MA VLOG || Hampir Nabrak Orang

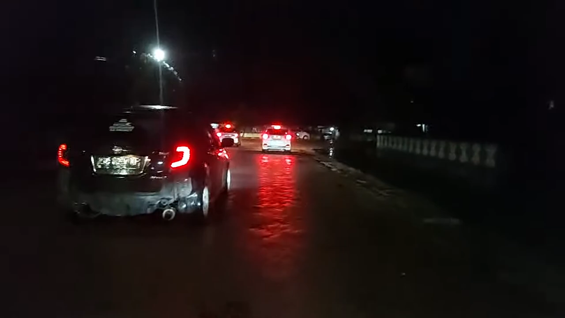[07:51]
Di HP gelap ya, tapi sebenarnya nggak gelap sih, terang.